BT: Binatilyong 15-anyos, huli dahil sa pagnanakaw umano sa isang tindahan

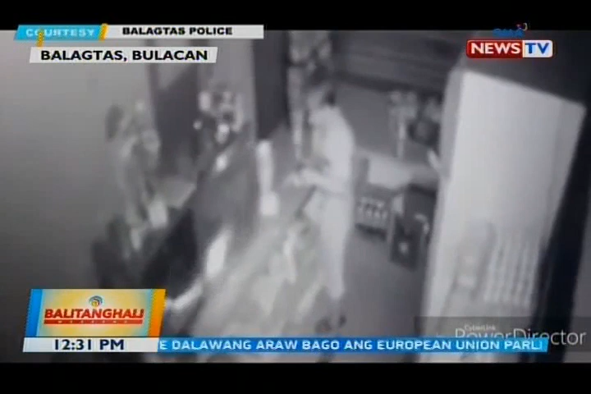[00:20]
Makikita ang isang lalaki na may bitbit na flashlight at hinahalughog ang mga gamit. Tumagal ang lalaki ng halos dalawang minuto sa loob ng tindahan. Sa huli, natangay niya ang dalawang mamahaling ralo at pera.